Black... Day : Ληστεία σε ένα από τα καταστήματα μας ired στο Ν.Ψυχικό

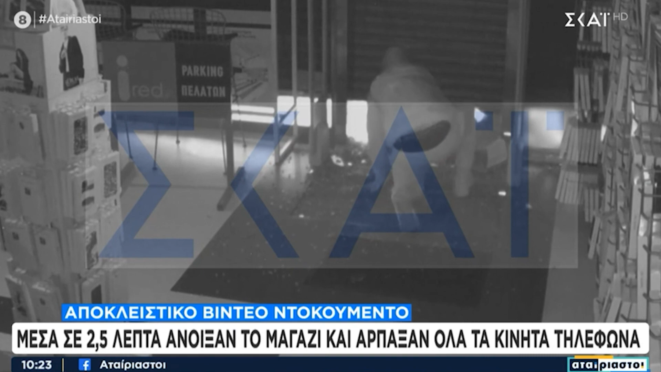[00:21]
Ε, επισκευής κινητών, θέλω δώσει. Είναι κατάστημα πώλησης κινητών και επισκευής. Εδώ να σημειώσουμε κάτι. Δύο άτομα μπαίνουν μέσα. Δύο άτομα. Έχουν σπάσει, παιδιά, το τζάμι.
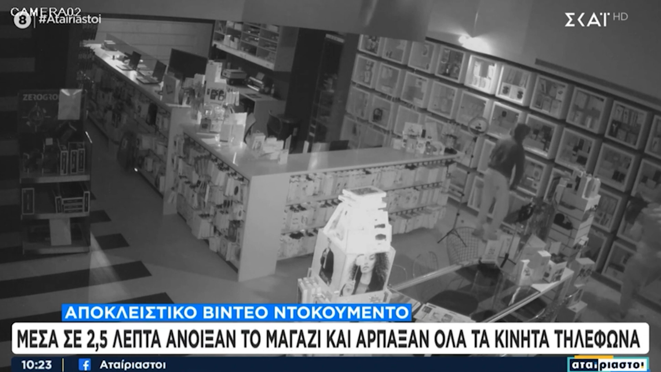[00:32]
Και όπως τους είδατε, είναι απάνω στα σπασμένα για να μπουν μέσα. Μέσα σε λίγα λεπτά θα διάσουν όλες τις προθήκες με τα κινητά που βλέπουμε. Πήραν πολύ εξελιγμένα κινητά.
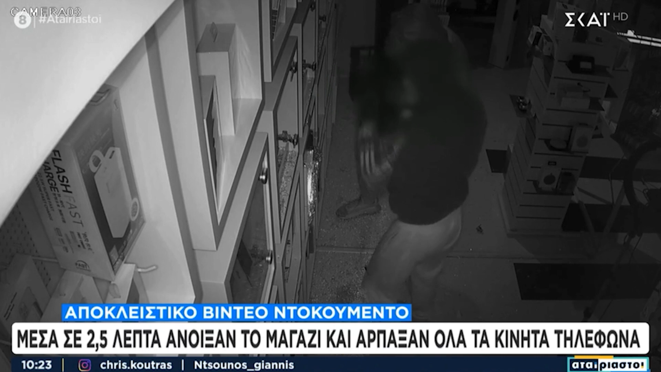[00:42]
Κρατάει ο ένας και ένα τελάρο για να τα βάζουν μέσα. Οργανωμένοι άνθρωποι. Τώρα, να πάμε ένα βήμα παραπέρα τώρα, για να πούμε το εξής. Επειδή μπορεί να σας τύχει, εκεί που κάθεσαν να πίνετε καφέ ή έξω από το σούπερ μάρκετ, να σας πλησιάσουν.
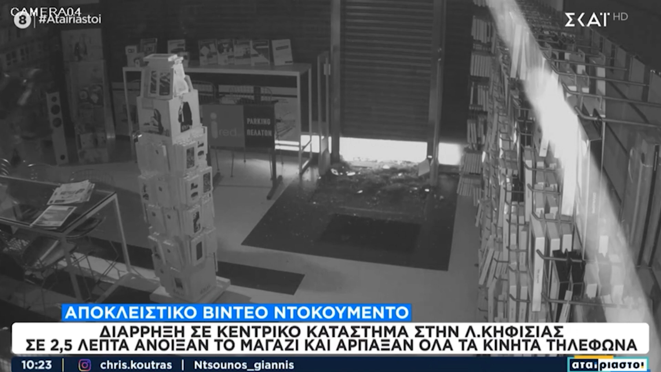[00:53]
Έχω ένα καλό κινητό σε φτηνή τιμή. Μην το πάρετε, διότι τους αποκλειστικούς αριθμούς της συσκευής δηλαδή, ήδη είναι στα χέρια της αστυνομίας. Υπάρχει και ο εντοπισμός, οπότε είναι δυνατόν να κατηγορηθούν. Βέβαια, πρέπει να πούμε ότι αυτό είναι σε πολύ κεντρικό σημείο. Έχουμε τον κύριο Κώστα Χαροκόπη μαζί μας. Είναι στο ψυχικό επί της Κυφισίας γνωστό κατάστημα.